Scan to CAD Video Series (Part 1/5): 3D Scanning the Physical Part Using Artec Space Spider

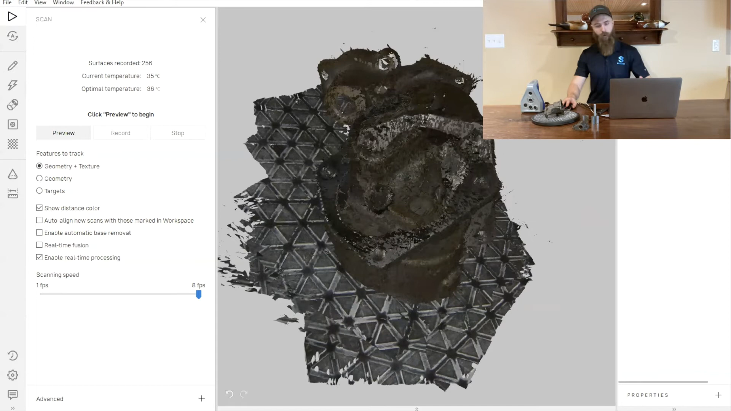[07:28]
we can go ahead and move over to our editor tab and
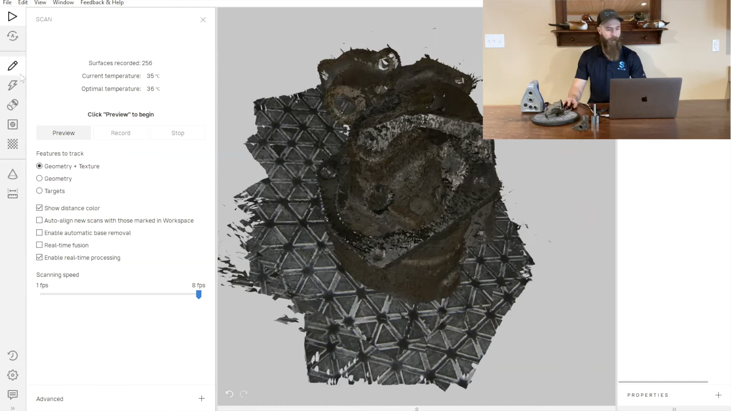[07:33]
start editing out these individual scans.
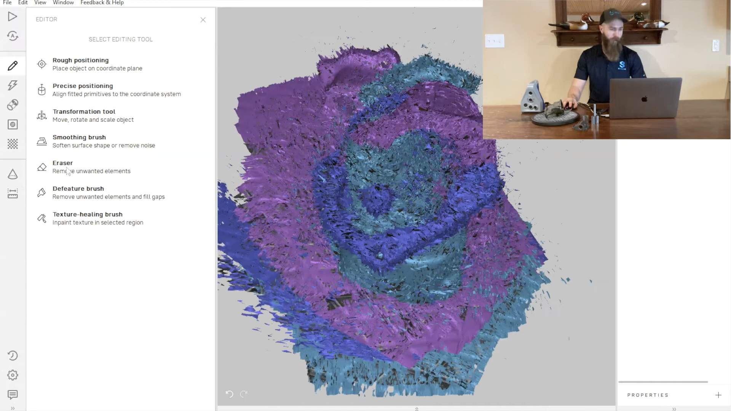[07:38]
So inside of our editor tab, we'll see our eraser tool.
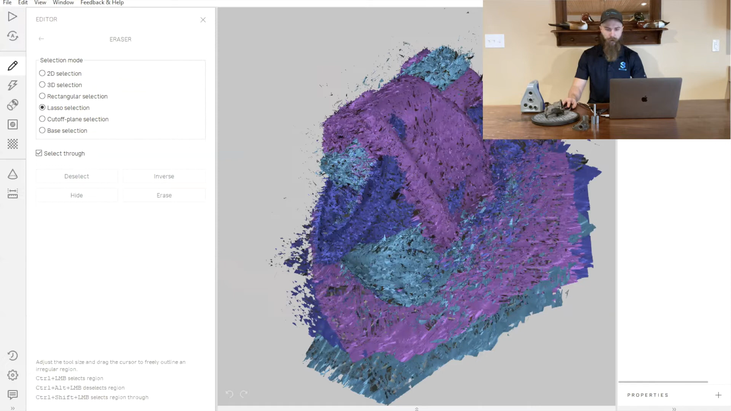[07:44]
And with that eraser tool, what I'm going to do is just cut off the bases of these parts. So we do have a base removal process inside of our tech studio. However, just to show off this aspect of the software, it's nice to just walk through these parts real quick, erase some of this information and give you a feel for what it's like to remove the unwanted data from a part.
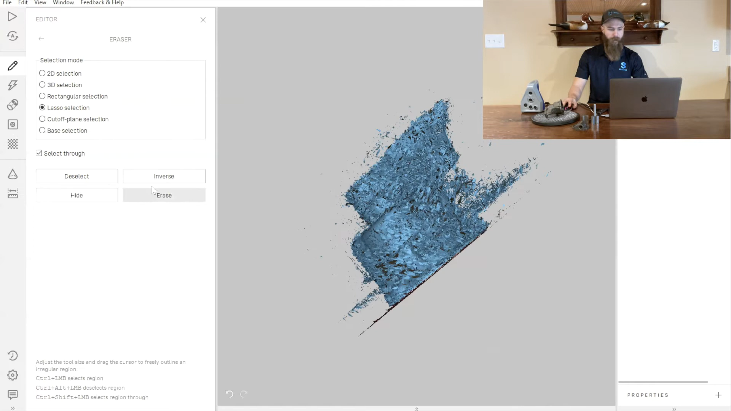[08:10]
This could be having a hand inside of the scan, or if you have some sort of fixture that's holding the part in a certain orientation,
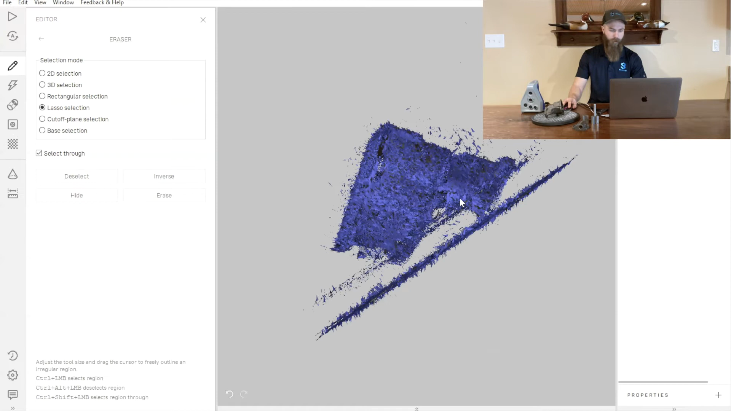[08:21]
it's really nice and convenient to be able to just quickly delete that before we go into any of our alignment processes.
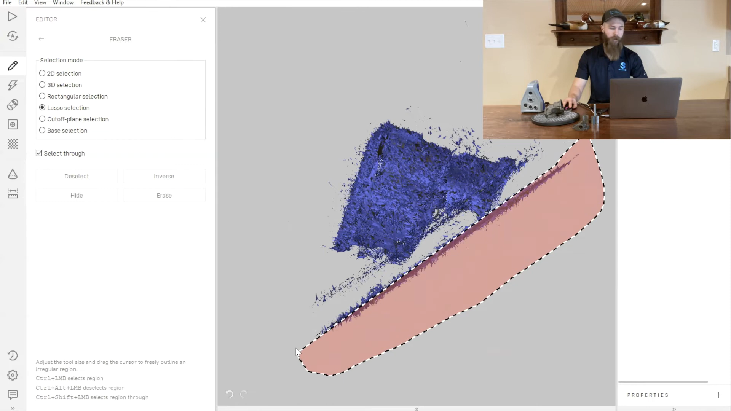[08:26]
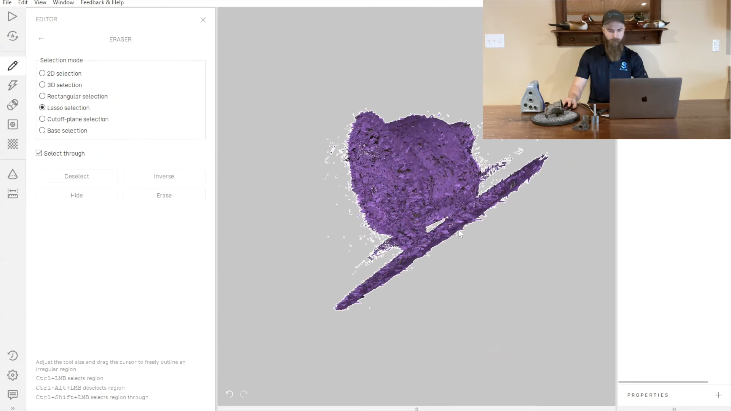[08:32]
So we'll just move through here and finish erasing
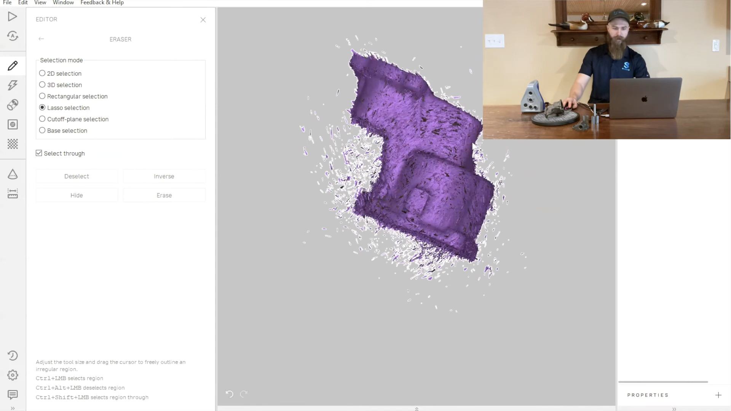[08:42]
all of that data that we don't want. And now we're left with our three individual scans. So with these three scans, you can see the raw data from the scanner,
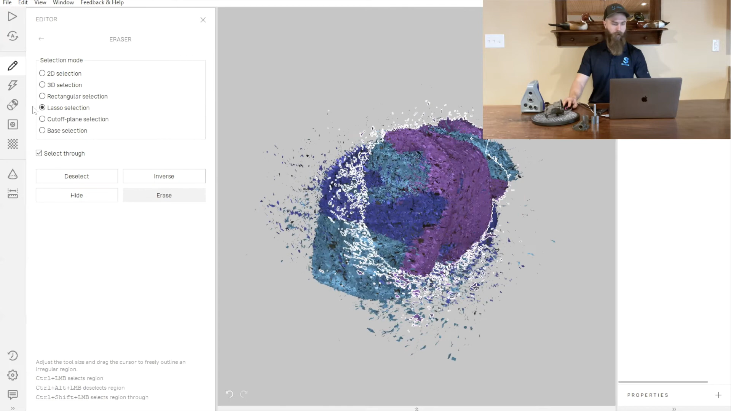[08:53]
it looks like it's got a lot of noise in it. And that's perfectly normal. That's how these parts traditionally show up. So with that,
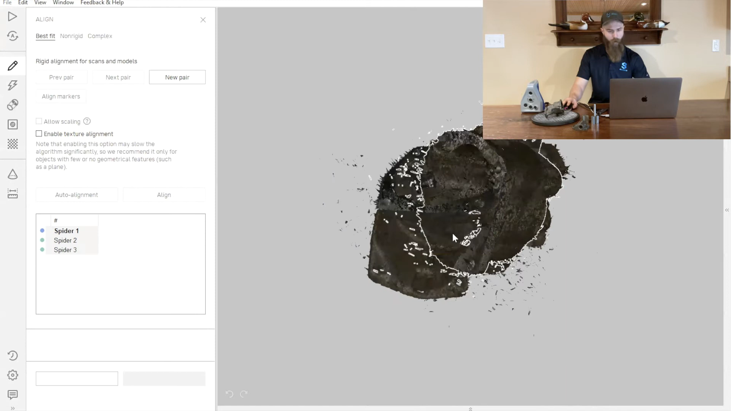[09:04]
we'll go through our alignment process and then we'll talk a little bit about how we're really going to clean up this part. So inside of our Align tab, we can see we've got all three of our scans. One is blue, which is indicating that it is currently locked in place.
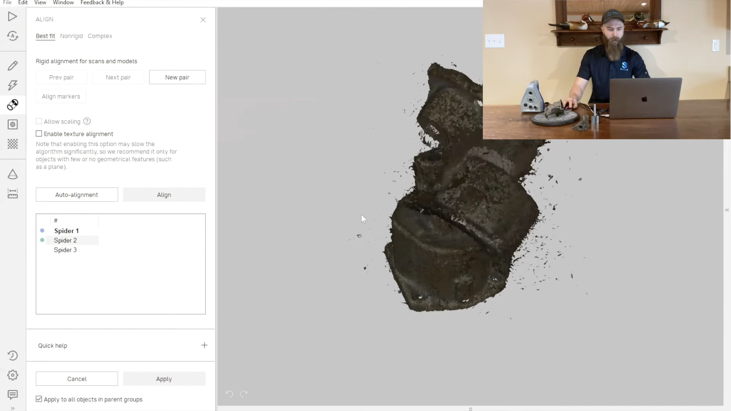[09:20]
And now we can take our scan two and rotate that around. I'm using my shift key and my middle mouse wheel.
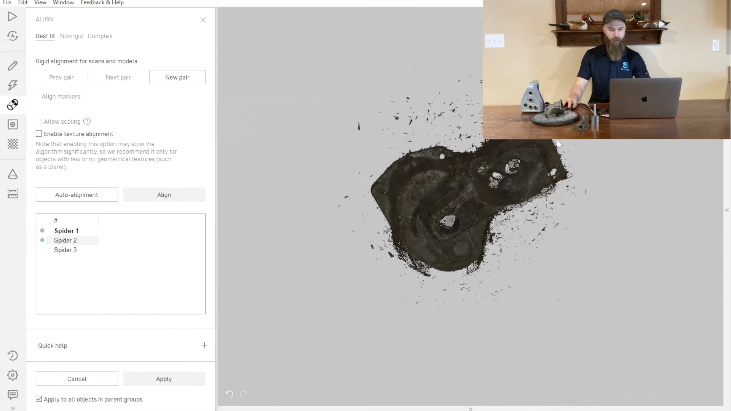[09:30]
Just get the part relatively close to where it should be somewhere kind of like that. And then we can go ahead and press Align.
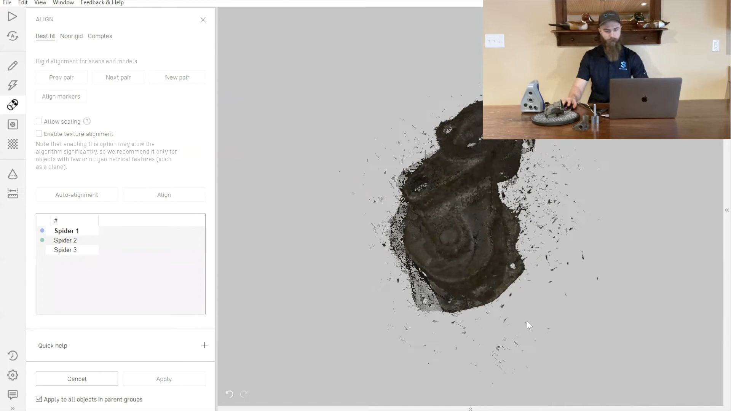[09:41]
And it's going to automatically align those two parts together for us.
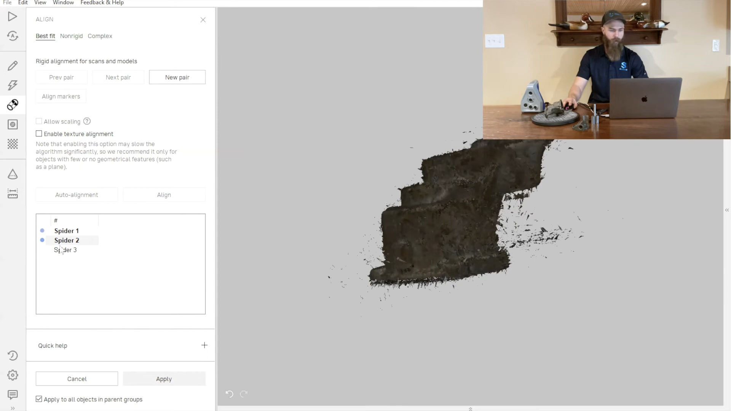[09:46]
Moving on to our third scan, we can take this one and we'll treat it a little bit differently.
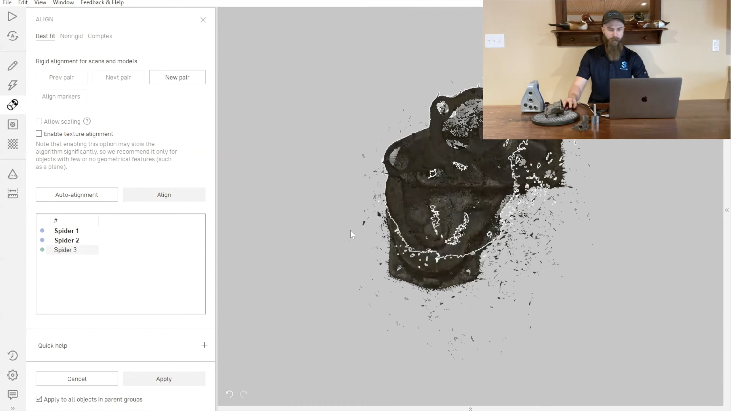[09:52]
We could definitely just do that same Align process if we so choose to.
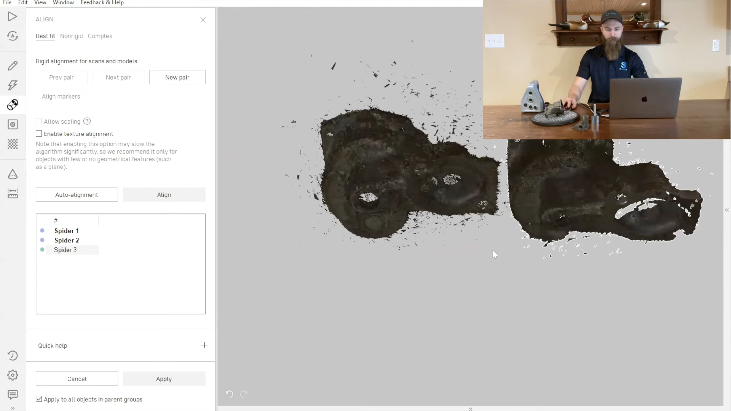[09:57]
However, there may be situations where you
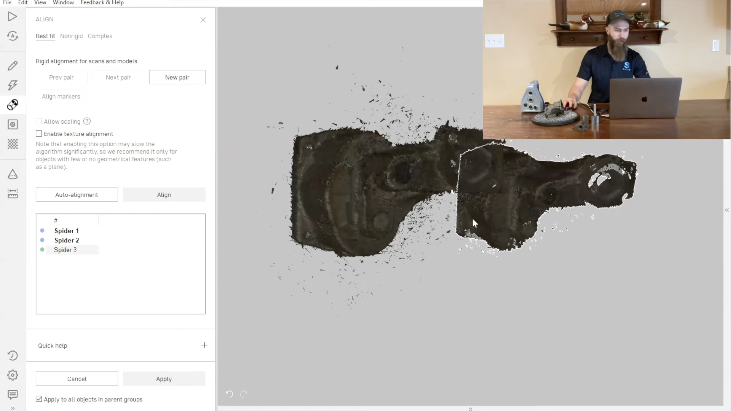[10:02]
have trouble identifying or getting the part to line up correctly, especially if we're dealing with a lot of flat surfaces or something like that, or a very highly mirrored part.
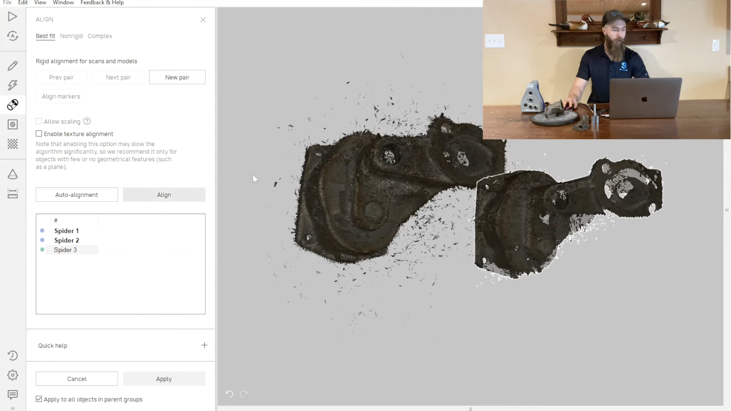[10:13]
So in those instances, it's really useful to use a marker based alignment. To do a marker alignment, we're just going to find some key
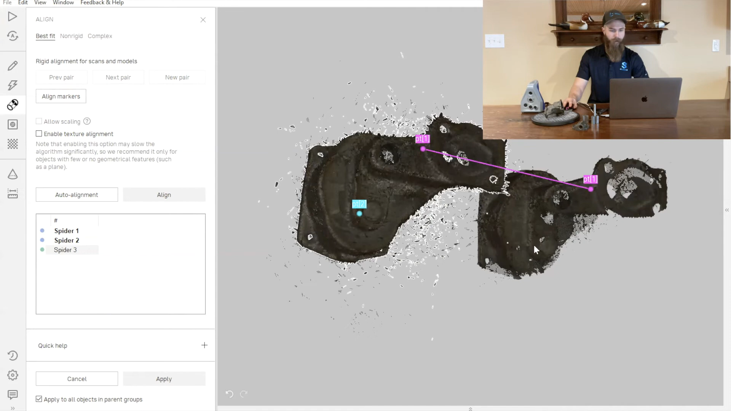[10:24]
features on our part that we can correlate back to one another. These can be bolt hole locations, little corners, or any sort of aspect that is similar from one part to the next.
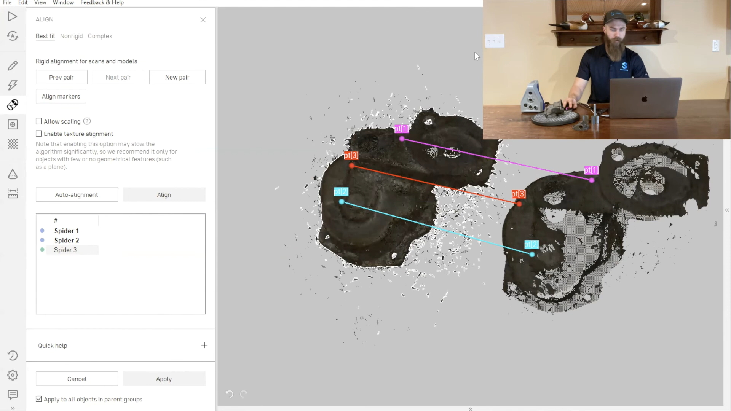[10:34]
And once we feel like we've got enough of those features,
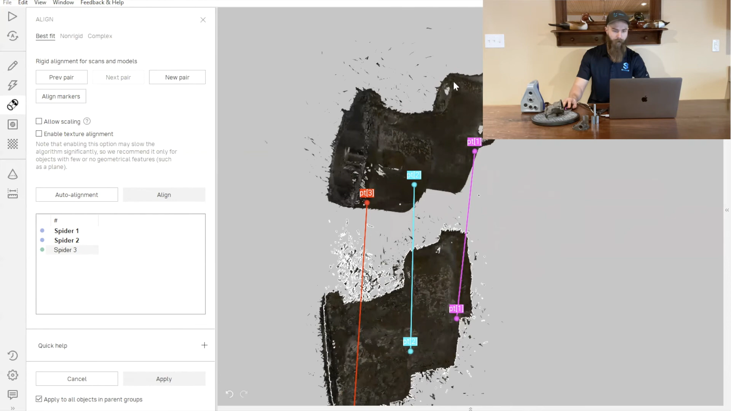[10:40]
we can simply just press Align markers.
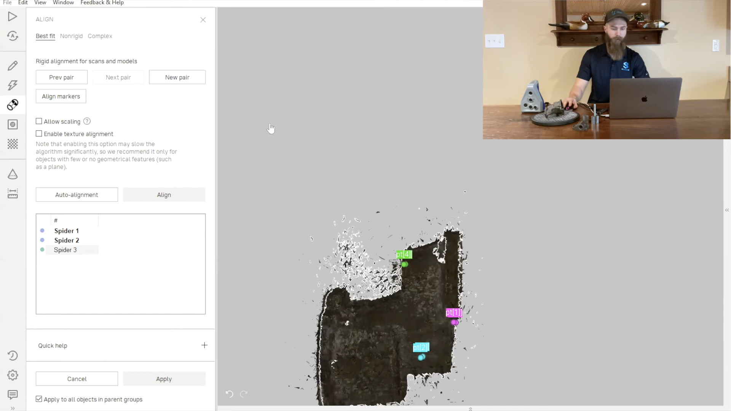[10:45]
They'll snap those two parts into place.
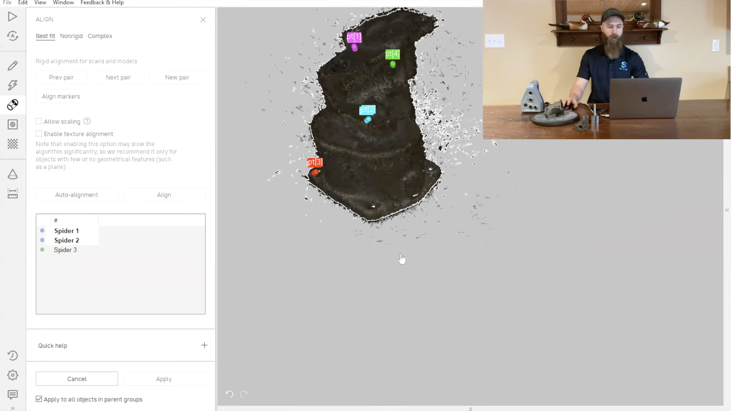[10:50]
And then we can just go ahead and press our Align one more time with a little bit more of a fine alignment into those scans.
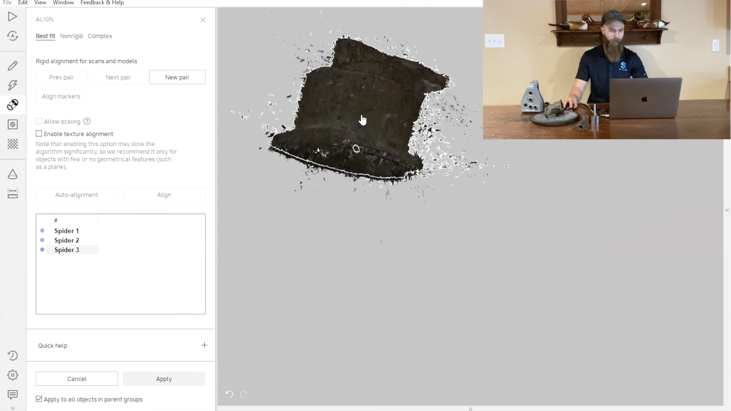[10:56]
And now we've got all three scans aligned and ready to be turned into a fusion.
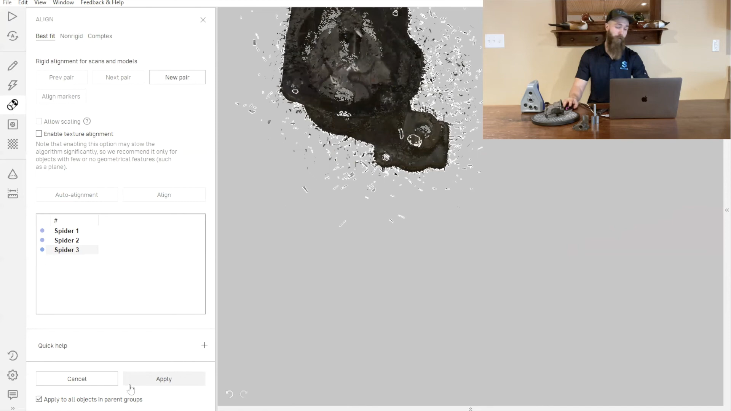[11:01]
So we'll press apply.
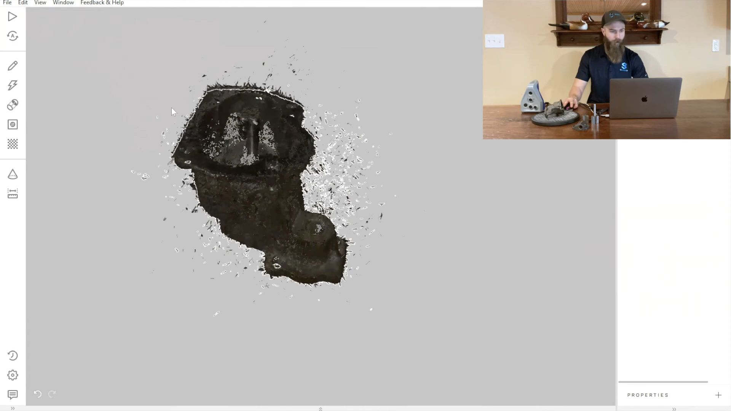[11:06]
And now we've got those three scans here and we're going to go over to our tools tab and we're going to run through a couple of different processes. So we want to do a global registration that's going to really accurately go through all of the individual frames of these scans and register them precisely to one another. Then we're going to do an outlier removal that's going to get rid of a lot of this excess noise in the part because it's a metallic part. It does generate a fair amount of noise around the part itself.